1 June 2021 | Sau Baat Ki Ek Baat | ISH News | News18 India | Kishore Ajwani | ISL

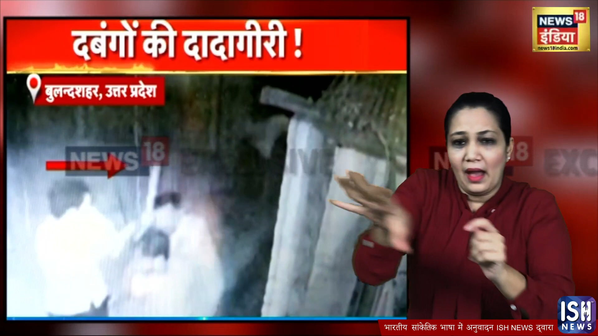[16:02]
जिसमें आरोपी एक घर के अंदर से कुछ लोगों को पीटते हुए बाहर की तरफ लाते दिखाए दिये मारपीट कर रहे इन लोगों ने घर की एक महिला को भी ने बक्षा जमीन पर गिरी उस महिला